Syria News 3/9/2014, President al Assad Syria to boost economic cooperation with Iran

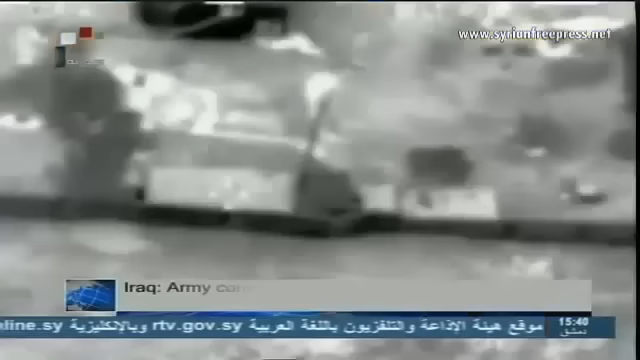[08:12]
Iraqi fighter jets conducted airstrikes on ISIL positions in Takrit, killing one of ISIL readers named Abdul Samad Abdul Kareem Mahdi. An Iraqi source stressed that a mass exodus by the terrorists